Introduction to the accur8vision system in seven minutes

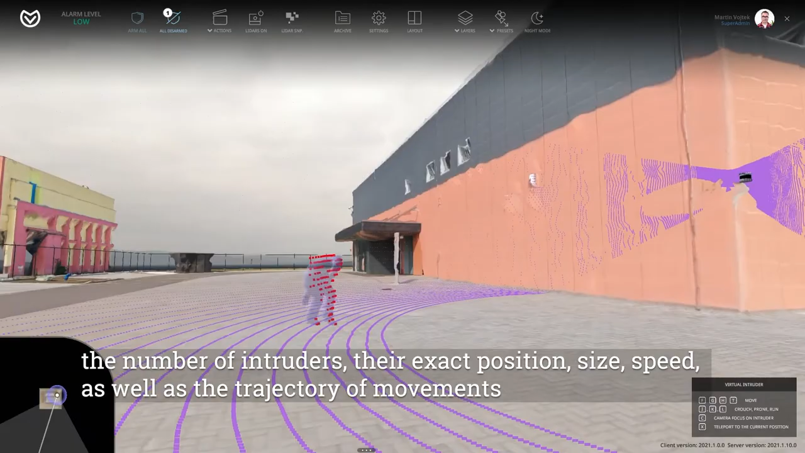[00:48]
If the guarded area is equipped with PTC cameras, then these cameras are automatically piloted to alarm areas.
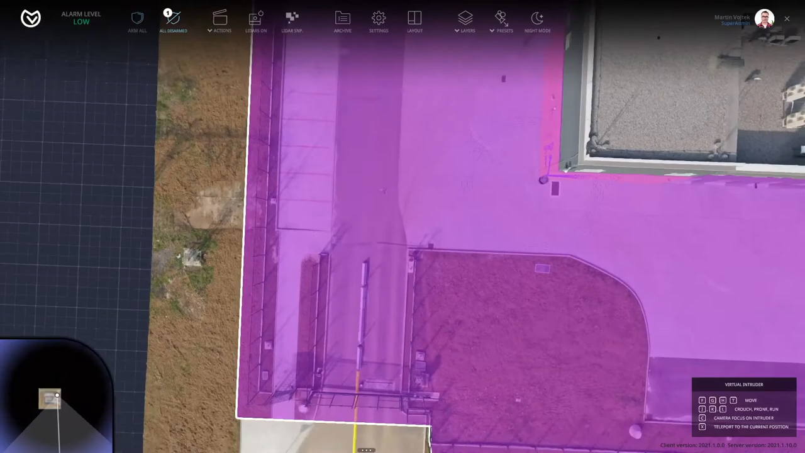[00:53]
What are these objects? How big are they? How far are they?
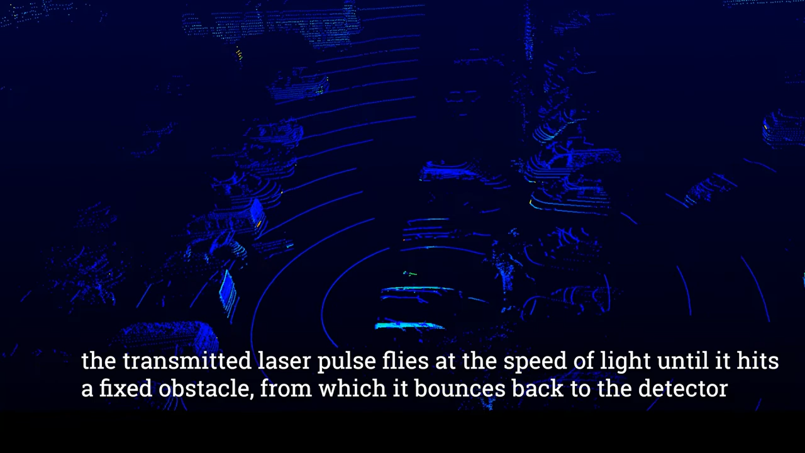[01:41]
The flight time is measured and thanks to that, the distance of the object from the detector is calculated with an accuracy of 2 centimeters.
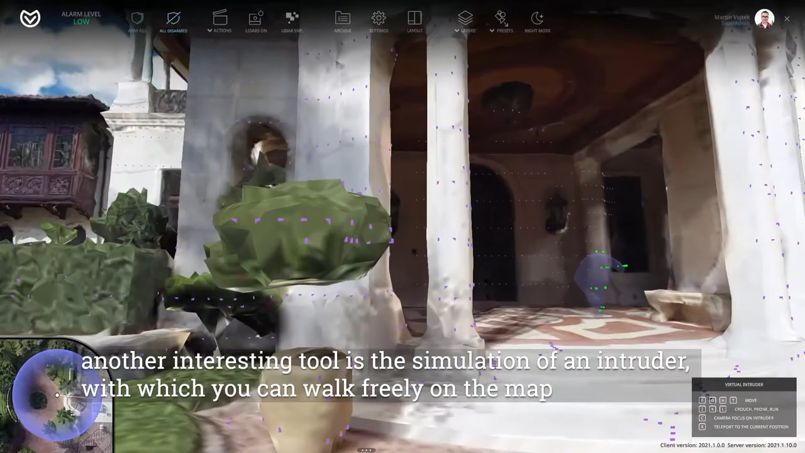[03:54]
Laser beam points from individual LiDARs can be
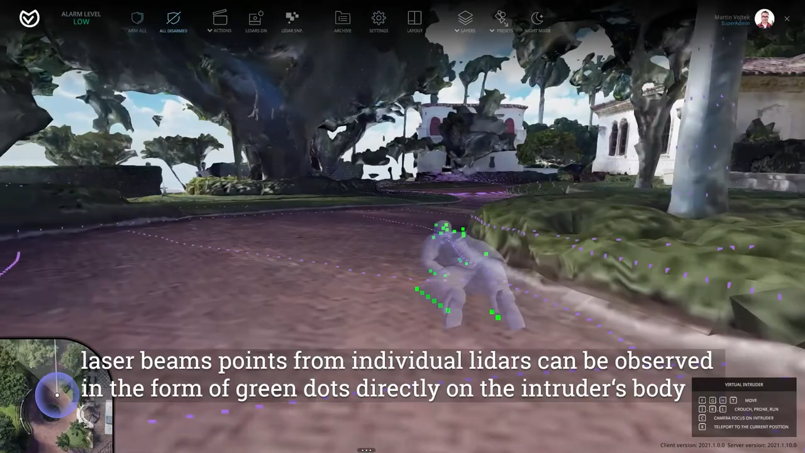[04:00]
observed in the form of green dots directly on the intruder's body.